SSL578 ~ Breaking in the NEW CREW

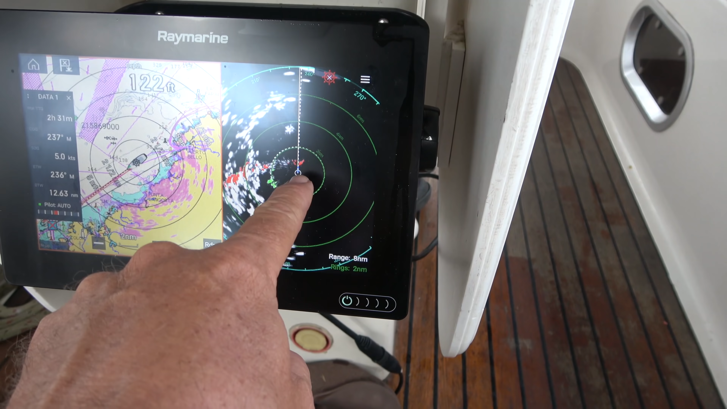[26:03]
We got a red cloud right there. That's all moisture. So that's right up in front.